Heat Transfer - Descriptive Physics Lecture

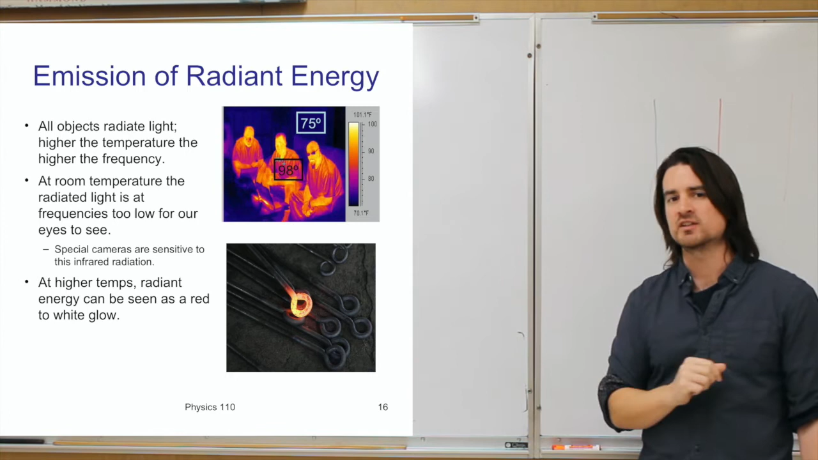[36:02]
So like this, these iron, uh, pieces of iron, one of them's heated up enough so that it's glowing, we'd say white hot. So you're actually, in effect, you're sort of seeing that, uh, heat radiation.